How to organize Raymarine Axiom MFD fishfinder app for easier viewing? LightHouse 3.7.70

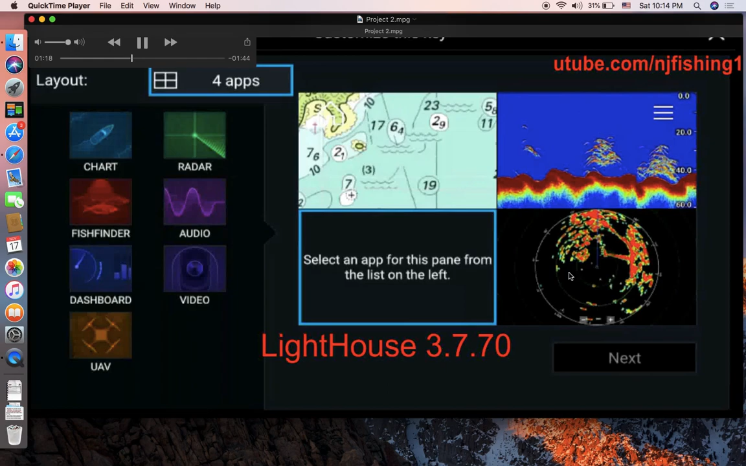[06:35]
I'm selecting something here, oh, radar and then this one is just camera video. There we go.
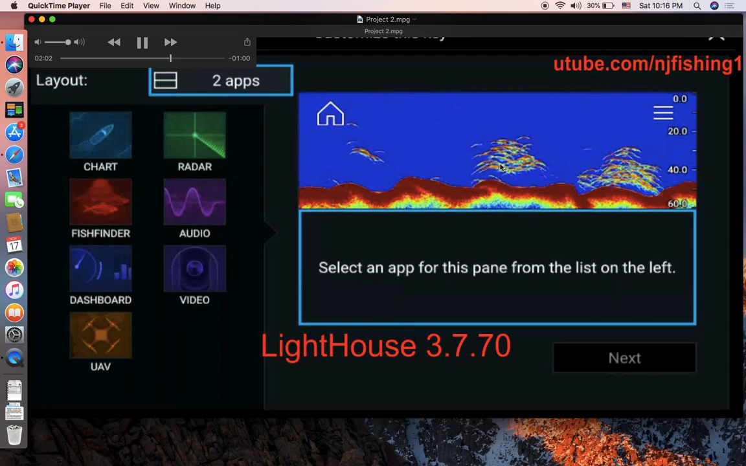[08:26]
and then I chose the chart for the bottom. So, there we go, fish finder chart, you know, and you can see here,